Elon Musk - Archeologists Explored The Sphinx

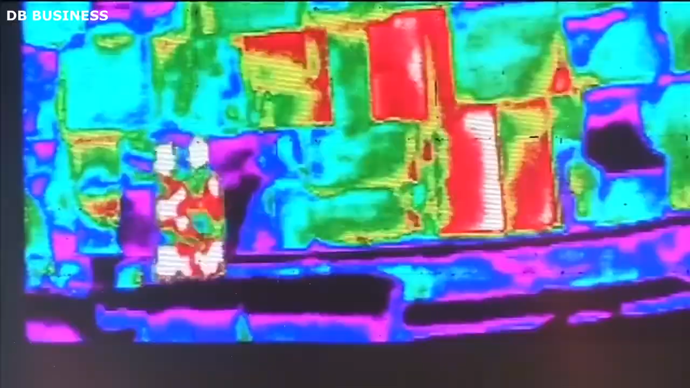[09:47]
The use of infrared thermology allowed researchers to create thermal maps without damaging the pyramids.
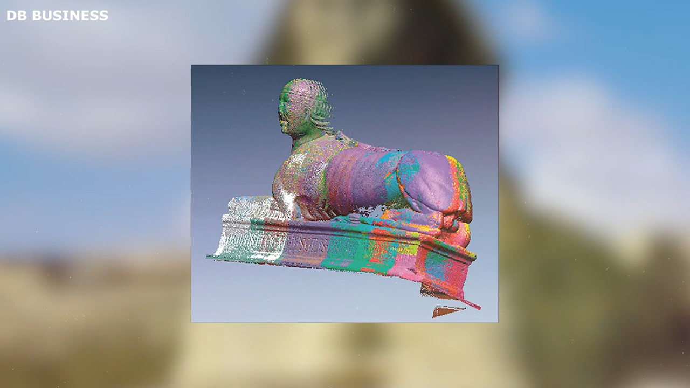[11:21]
Not only did the scans reveal the physical intricacies of the carvings, but they also highlighted remnants of paint within the carvings.
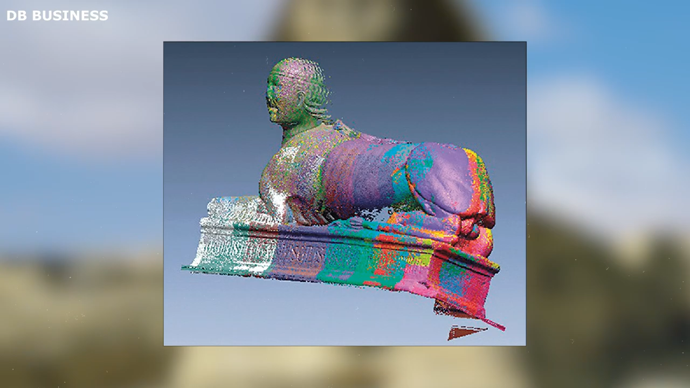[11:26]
This discovery indicates that the sphinx was likely adorned with vibrant colors in ancient times, enhancing its religious and symbolic significance.